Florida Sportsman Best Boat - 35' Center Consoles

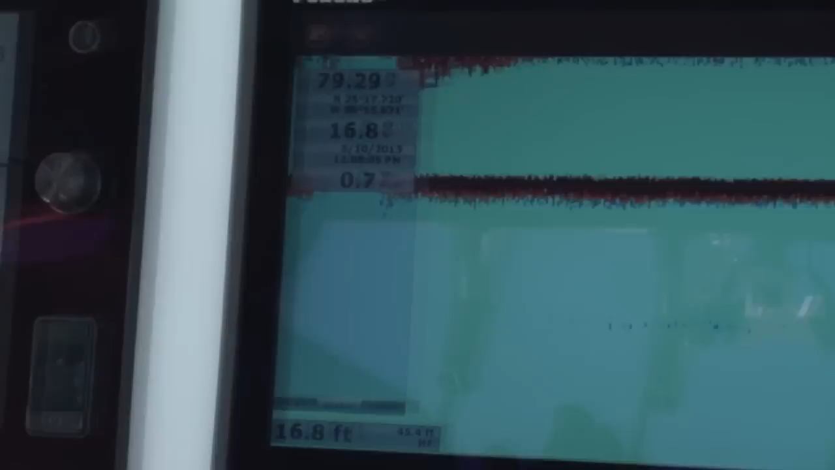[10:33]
On screen: depth 16.8 ft
drop your rig fish close to the bottom as you start seeing the wreck coming up on your machine wind your line up
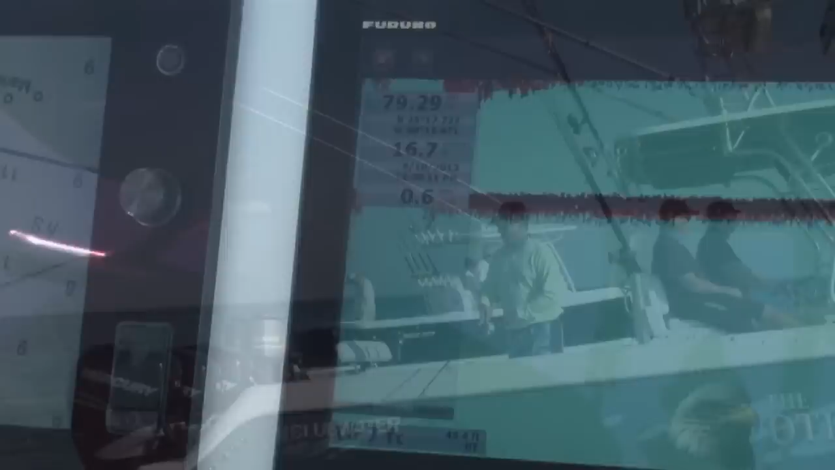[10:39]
the distance that you have of relief off the wreck continue over the top of the wreck as